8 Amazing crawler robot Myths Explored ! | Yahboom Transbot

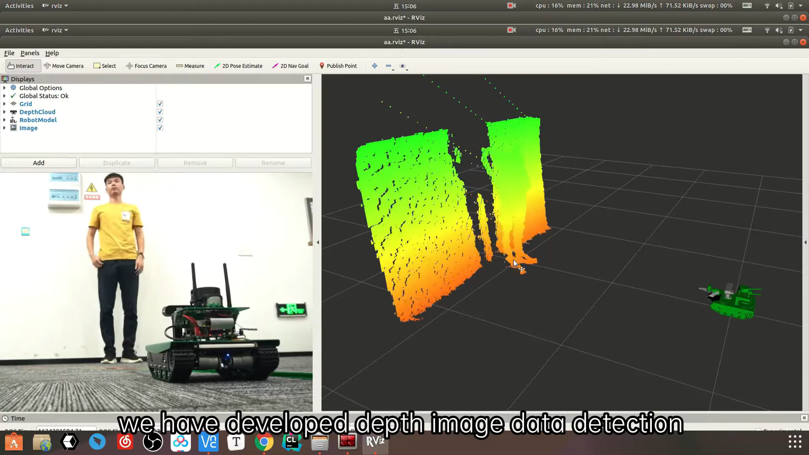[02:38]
With Depth Camera, we have developed Depth Image Data Detection,